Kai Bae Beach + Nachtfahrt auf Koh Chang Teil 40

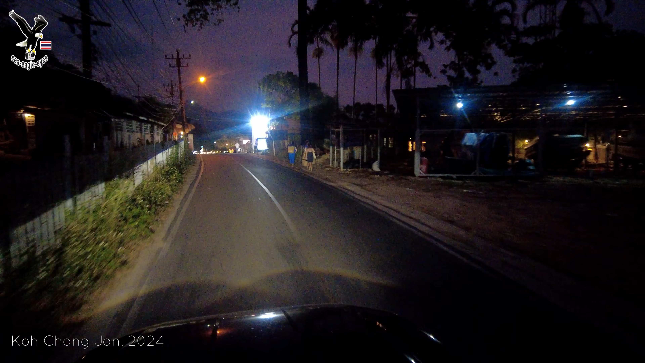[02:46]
Hier sind wir an der Walking Street.
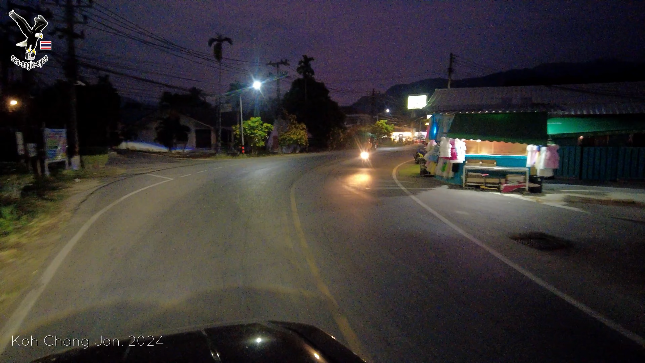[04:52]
Ja, jetzt müsste das auch hier irgendwo sein, wo die Elefanten stehen. Ja, wie gesagt, die Restaurants sind auf.
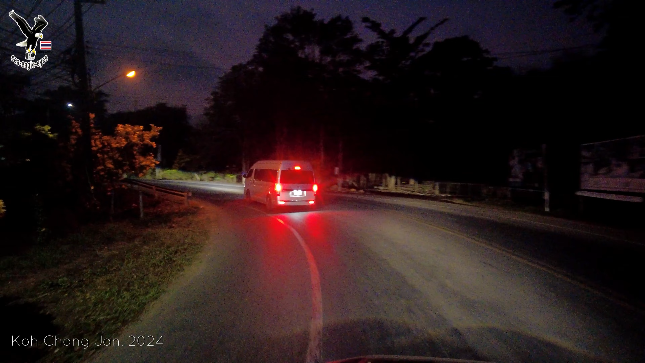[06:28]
So, jetzt kommen wir zu unserem Bereich, wo wir wohnen.
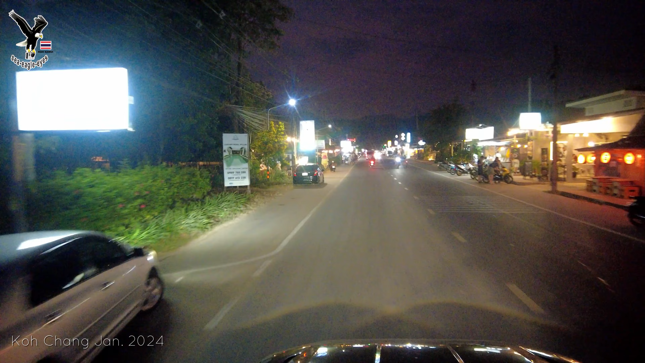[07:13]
Pizza. Also Pizza gibt es hier einige, habe ich jetzt gesehen. Die Italiener sind wohl ausgewandert. Ja. Hier Souvenirs überall. Wieder ein Italiener. Ist wohl die ganze Familie ausgewandert.